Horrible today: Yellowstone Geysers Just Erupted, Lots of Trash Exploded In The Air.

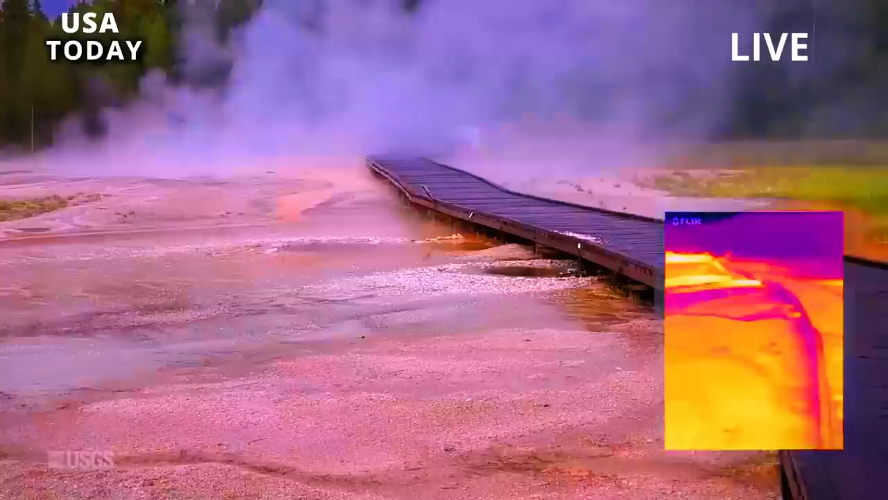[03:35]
For several minutes, a billowing jet of water soared up to 30 feet, 9 meters, in the air, chunks of rock and earth spewing upwards.